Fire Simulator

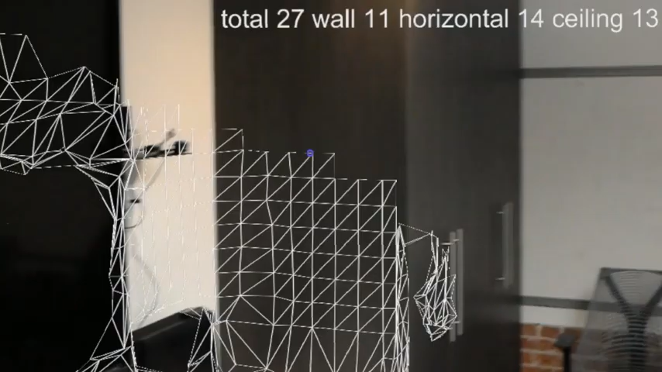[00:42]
can tell what is walls what are horizontal surfaces the floor and the ceiling for example
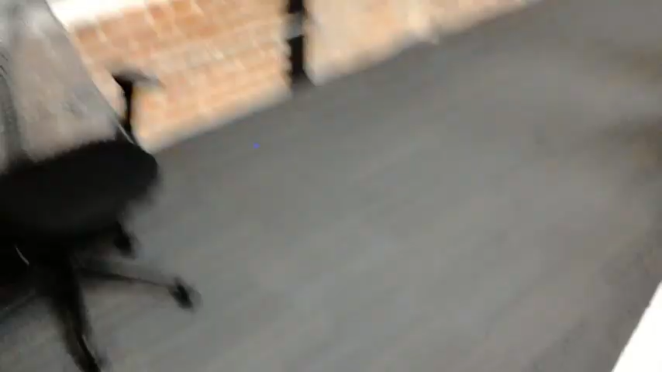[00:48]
and using that you can create environment once you have the zone
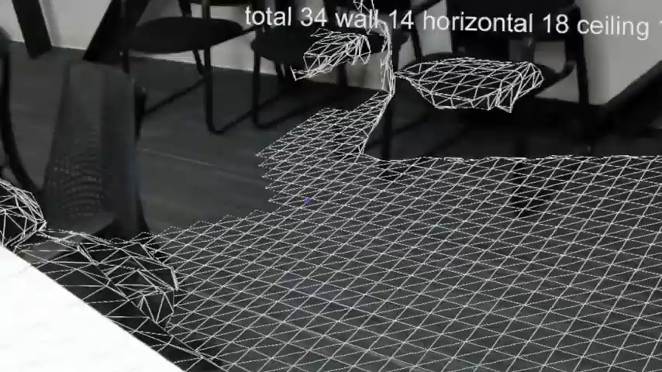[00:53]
you want to start on fire scanned out to a satisfying degree you basically figure